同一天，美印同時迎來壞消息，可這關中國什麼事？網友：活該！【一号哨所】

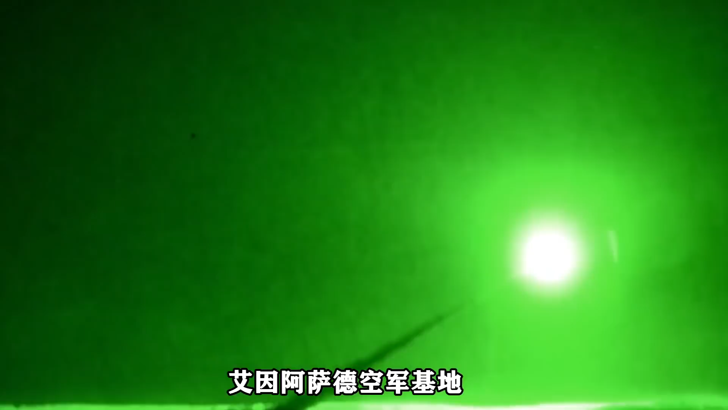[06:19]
阿萨德空军基地突然遭到了多枚火箭弹袭击至少有10枚击中
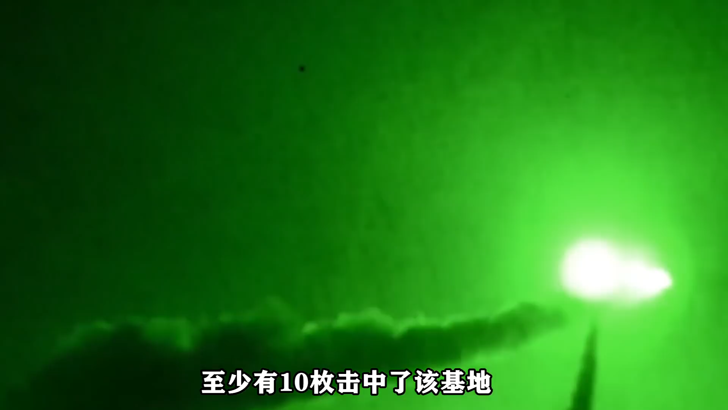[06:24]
了该基地由于提前做好了戒备虽然设施遭受重大损失但是没有美军伤亡的消息不过有一名私人承包